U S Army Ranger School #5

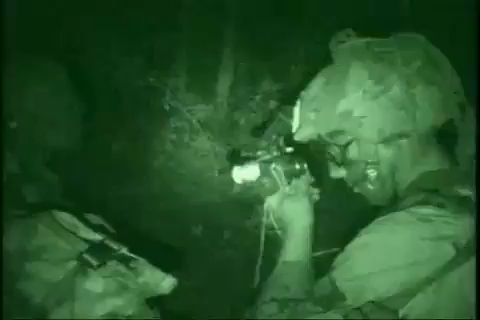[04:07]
these student Rangers wear night vision goggles and push the fight into the shadows